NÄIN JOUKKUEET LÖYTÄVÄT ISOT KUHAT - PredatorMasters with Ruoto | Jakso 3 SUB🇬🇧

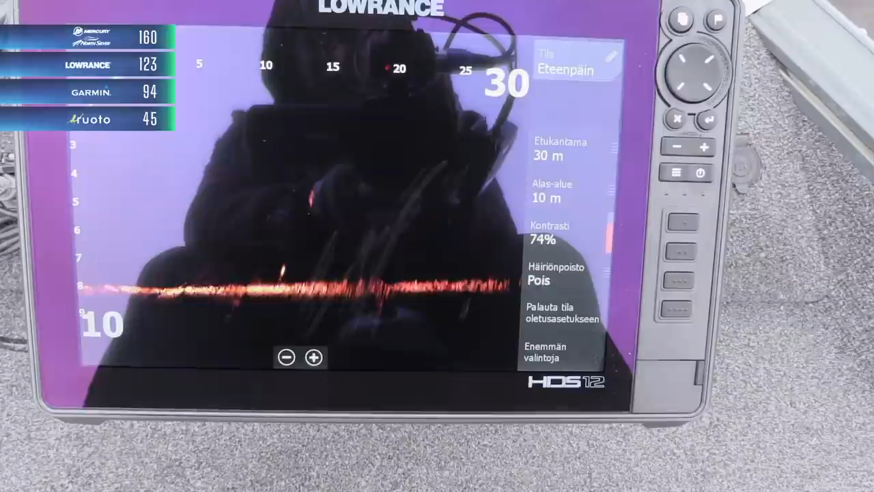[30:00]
Live-kalastus vaatii molemmilta kalastajilta ääretöntä keskittymiskykyä. Tämä on hiuksen hienoa yhteistyötä anturin ohjaajan ja kalastajan välillä. Kalaa kohde.